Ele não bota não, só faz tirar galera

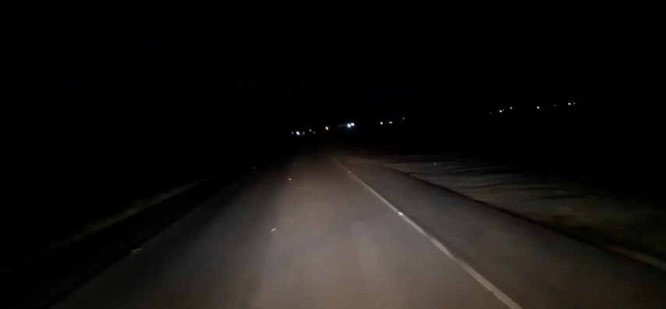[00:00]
Bom dia, galera. Beleza, então? Vamos que vamos. Esta madrugada maravilhosa aqui, chegando em Juazeiro da Bahia com sucesso, viu?
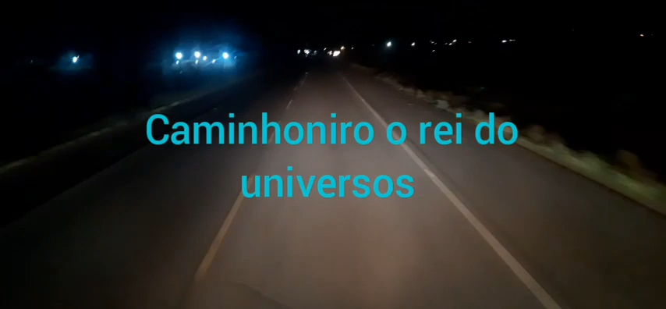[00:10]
E vamos fazer o carregamento do chiclete do macaco.com. Beleza, galera? Então vamos aí filmar aqui. Entrada triunfante em Juazeiro, da Bahia.
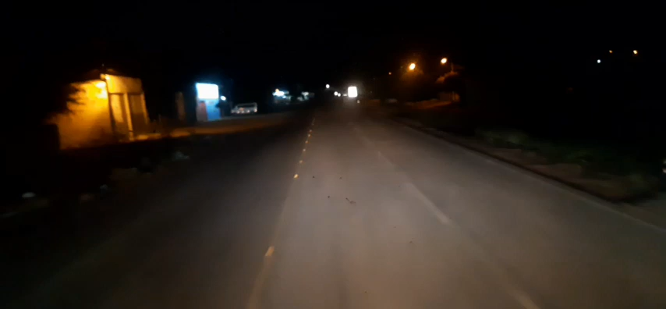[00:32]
40 km por hora. Segurar aqui nas borrachas. Pra ficar em 40, porque dinheiro ele não bota não, como eu gosto do caminhoneiro. Atirar é com eles mesmo. Aí uma
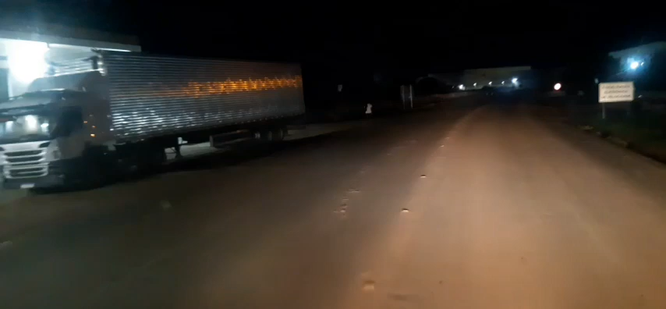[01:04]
carretona aí pra atirar é com eles mesmo. Faz de tudo pra estoque o dinheiro dos caminhoneiros. Nós temos aí ao lado aí o shopping
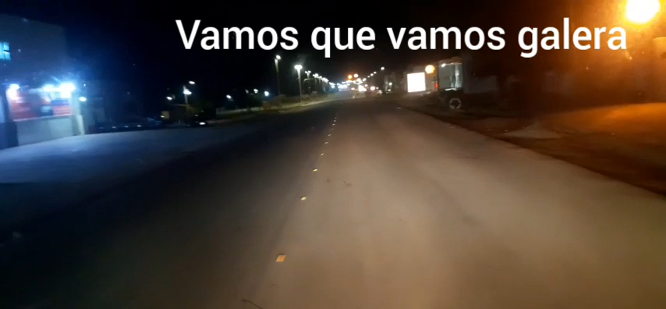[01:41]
Ali na frente tem o Ceasa. Aqui é o shopping.
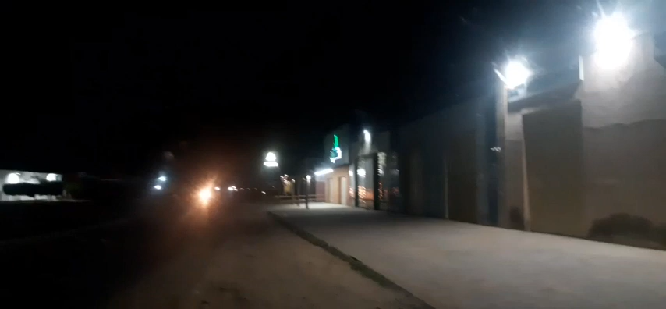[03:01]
Estamos aqui já na espera aqui, viu? No posto Jatobá. Na espera dos caras aí para fazer o carregamento.